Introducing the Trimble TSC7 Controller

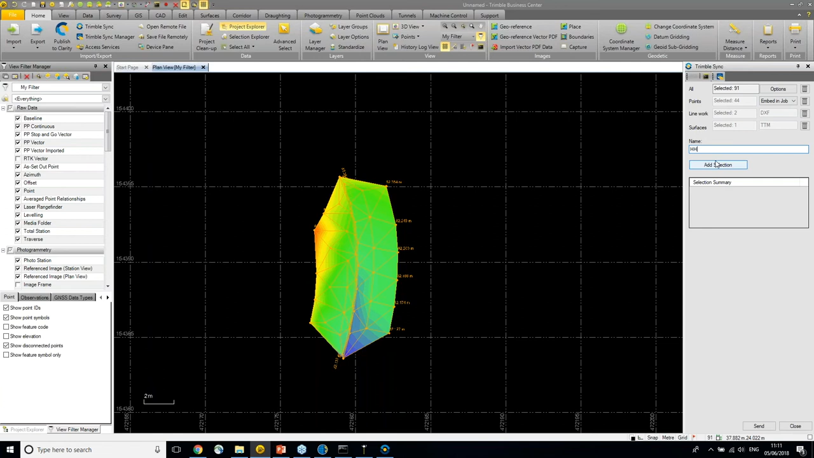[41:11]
line work goes into a dxf and the surface is as a tpm i can prefix it to something like that i can add a selection and then i can send straight away my sync manager will say right is this the one you want to send over so i say apply it will now send that up to my project i can give it a